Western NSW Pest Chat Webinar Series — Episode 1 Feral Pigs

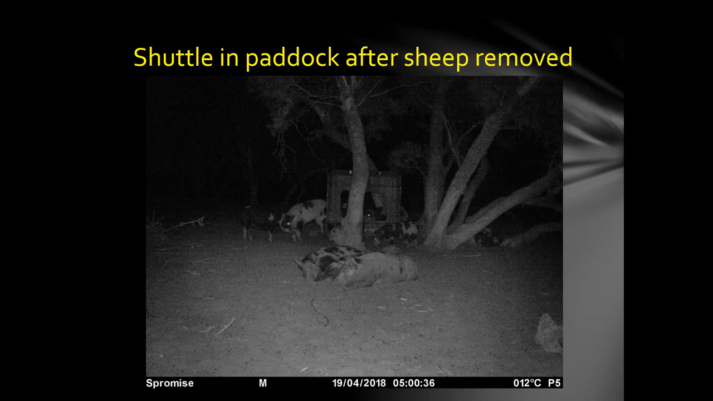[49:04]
before he did it. This is a slow shuttle enclosure alongside the national park. You can see the time up there is 5:54.